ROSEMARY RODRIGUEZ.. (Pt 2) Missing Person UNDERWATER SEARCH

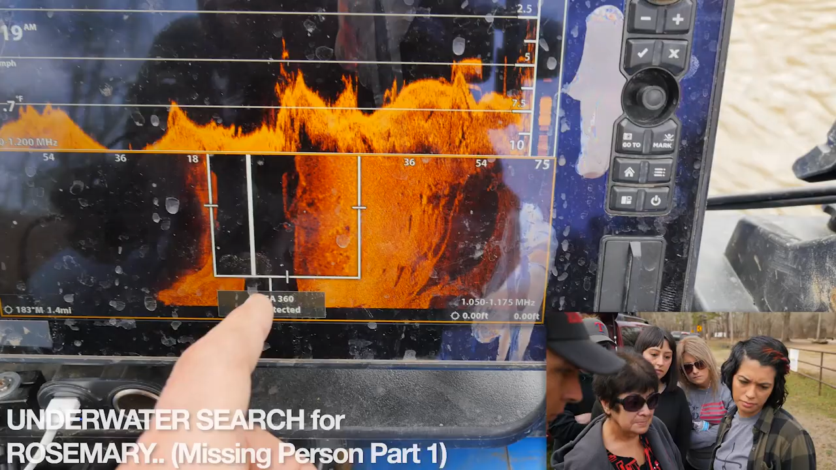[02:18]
Is that not the like a wheel right there? This looks circular.
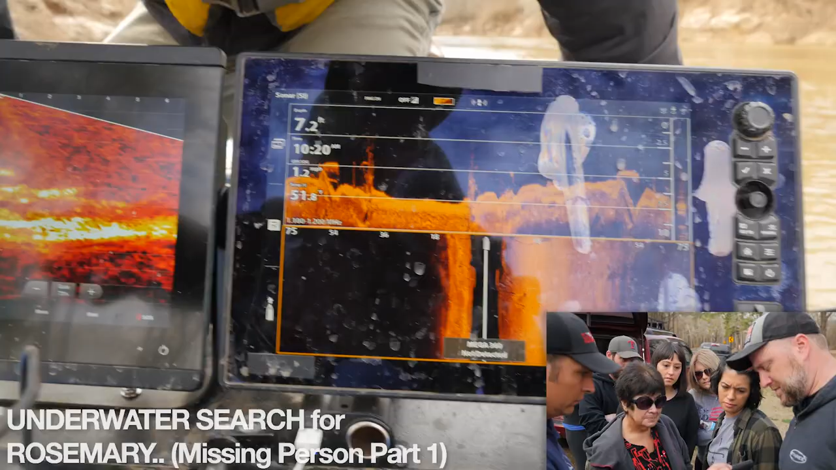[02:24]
Yeah. Right here, right here, right here. That's 4 feet in height.
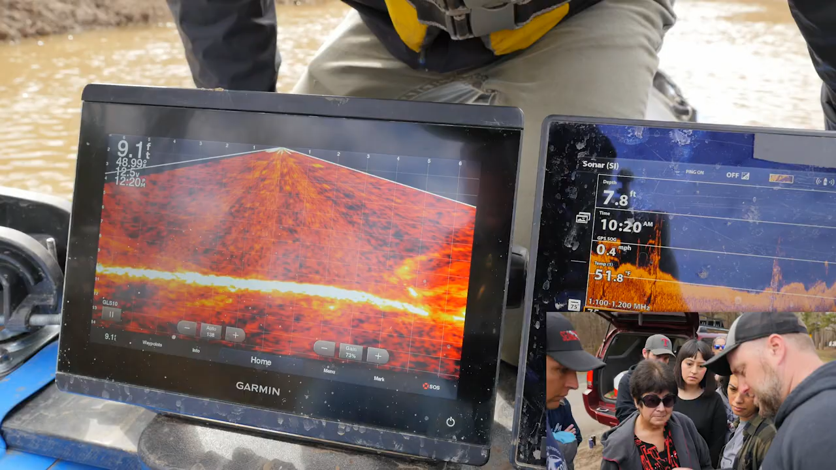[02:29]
So the first thing I want you to notice on this one is, you know, the object that we're looking for is, you know, between 9 and 10 feet underwater.
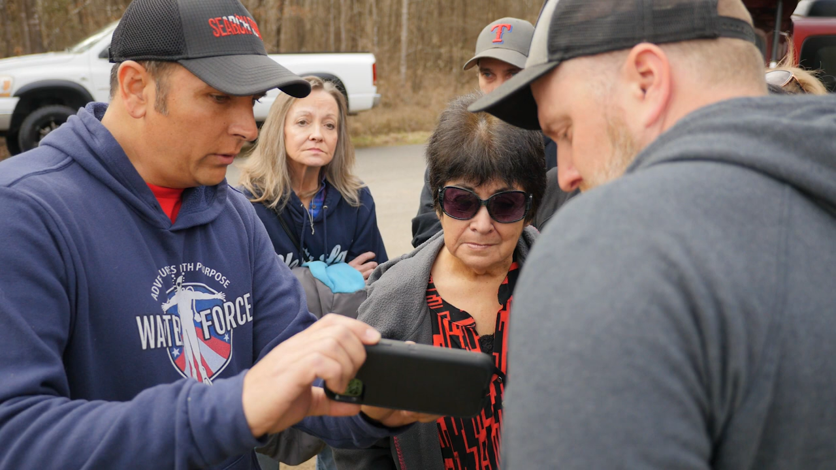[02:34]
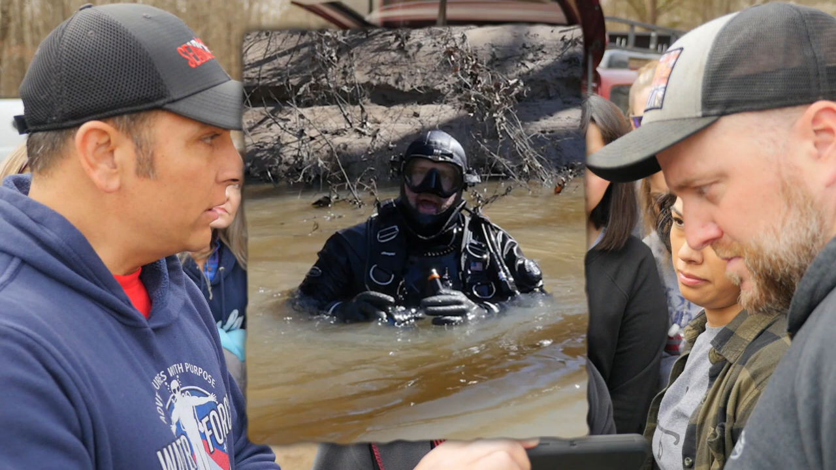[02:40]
And you're gonna notice when Sam stands up at the end of this, Sam's standing up right here. And he's closer to shore than where we've identified this object.
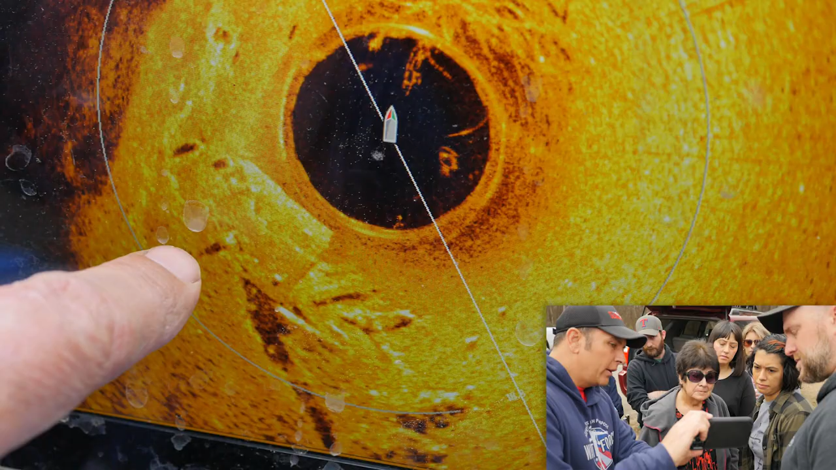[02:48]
In relation to what we're looking at here, these grid lines here, this is 18 feet.
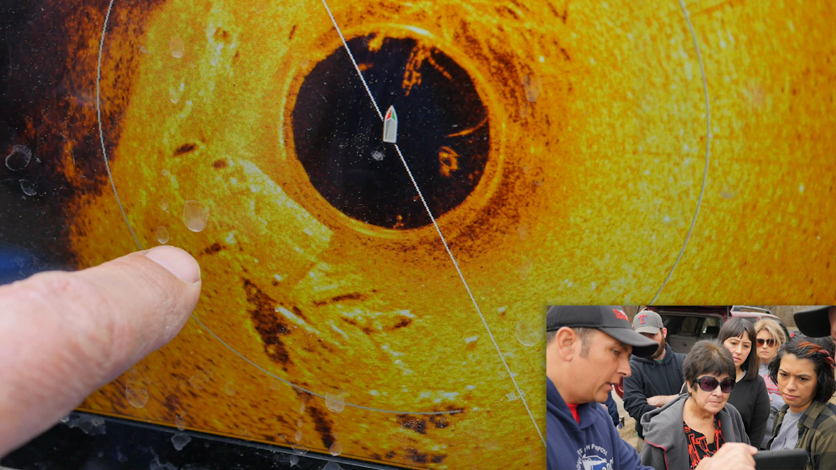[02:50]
And so when you take that and you measure, you know, 18 feet,
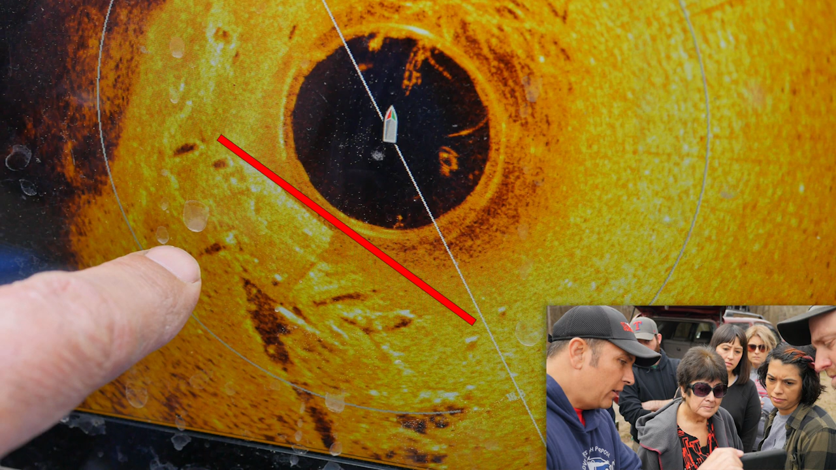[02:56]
this is 6x10 to 12 is what we're looking at here.
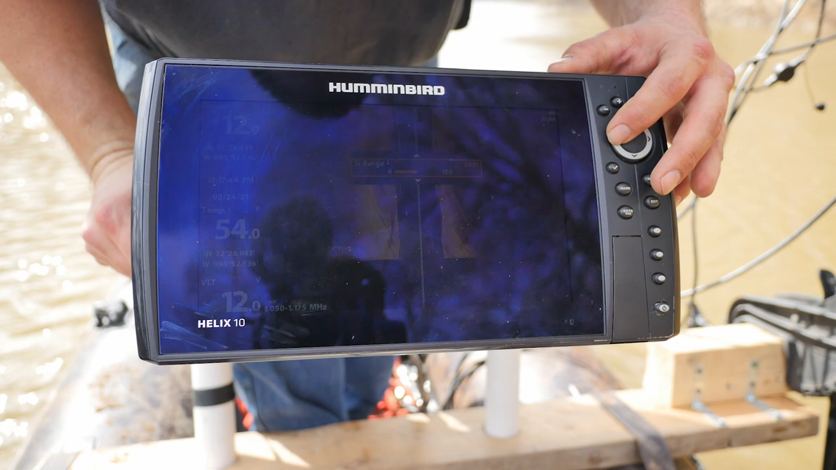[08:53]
So Jacob's unit is just a little bit different than mine. He's running a Helix, whereas I run a Solix. All right, so there's my tree. There's my pillar that we had. I've got something right over here.
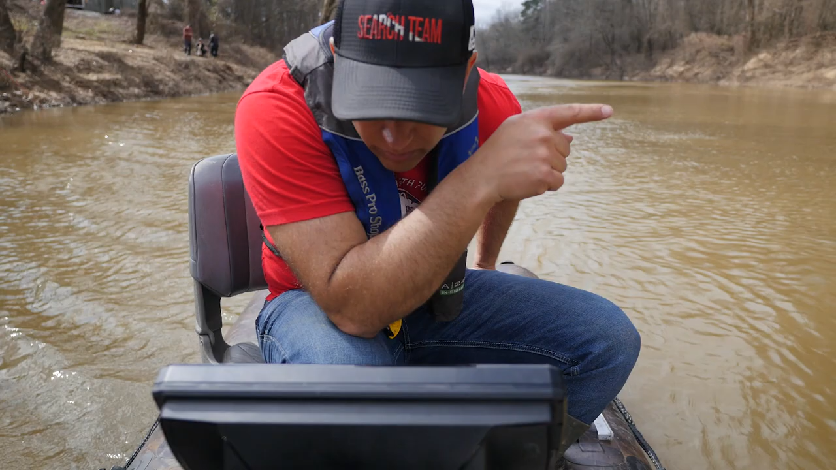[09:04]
Back on.
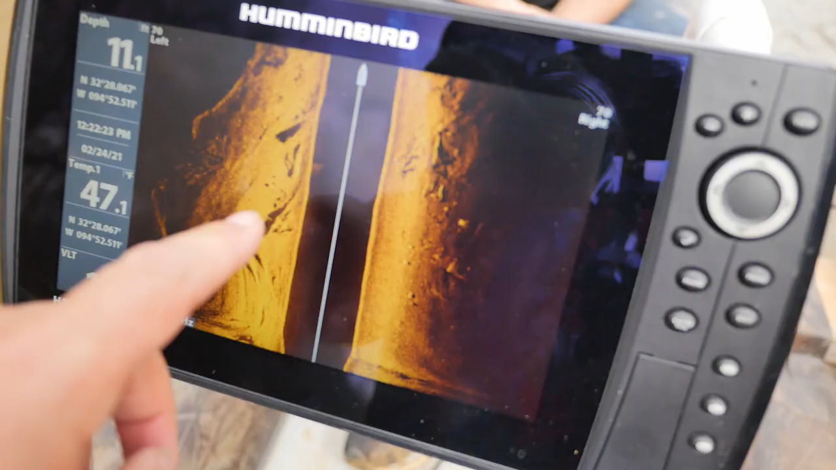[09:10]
So that's 360 this area right here.
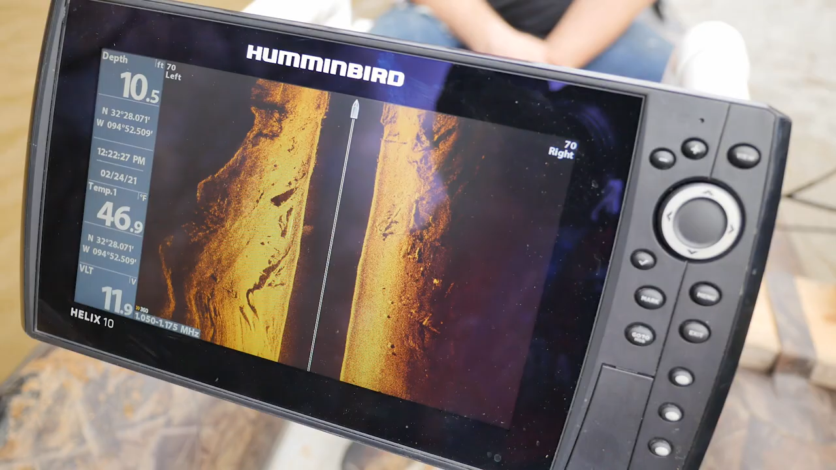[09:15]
On screen: depth 10.5 ft, water 46.9°F
Anchor right here. Yep. Let's anchor it and then let's 360 here.
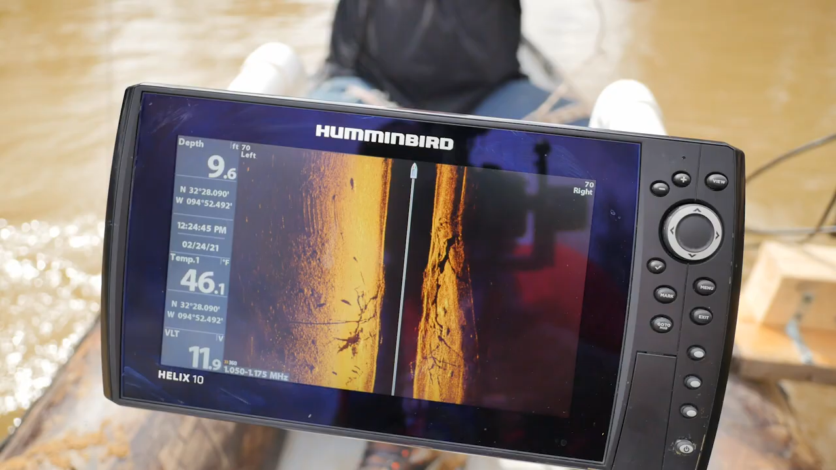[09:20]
On screen: water 46.1°F
Thank you.
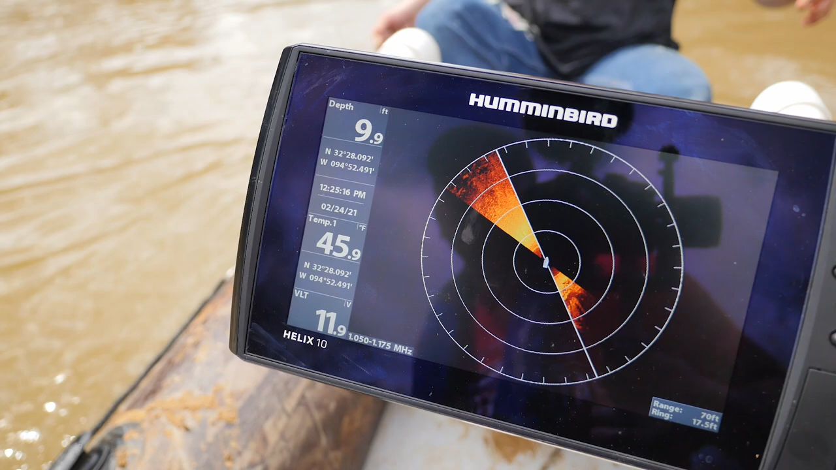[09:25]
On screen: depth 9.9 ft, water 45.9°F
This debris field down here is what I'm after.
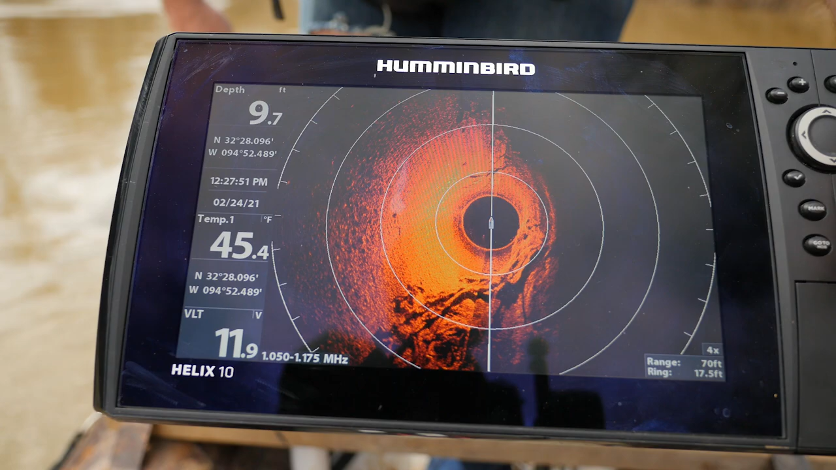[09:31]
On screen: depth 9.7 ft, water 45.4°F
On side scan, I feel like I saw something there.
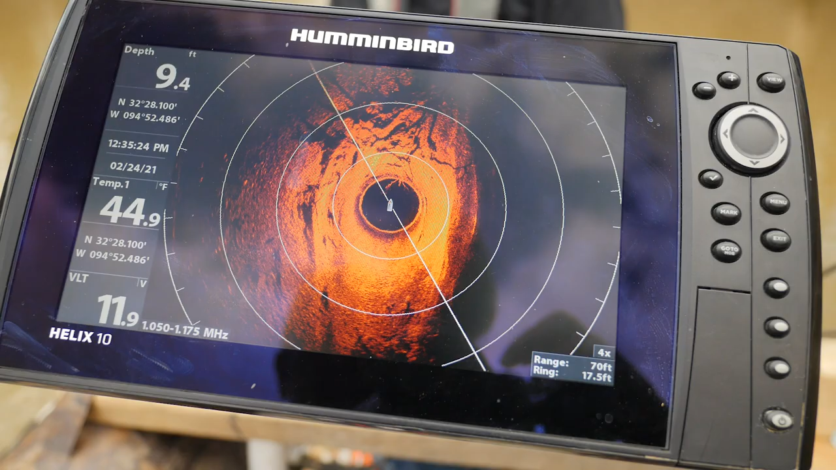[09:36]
On screen: depth 9.4 ft, water 44.9°F
So right now, I'm clearly saying, I mean, we've got tree. I don't see anything that's, you know, car in here, Jacob.
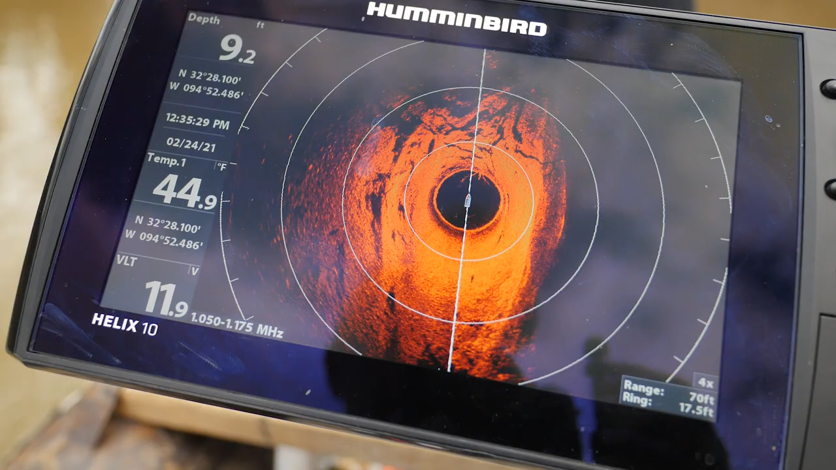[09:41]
On screen: depth 9.2 ft, water 44.9°F
Let's pull anchor. We'll just kind of work this side of the river up, is what we're gonna do.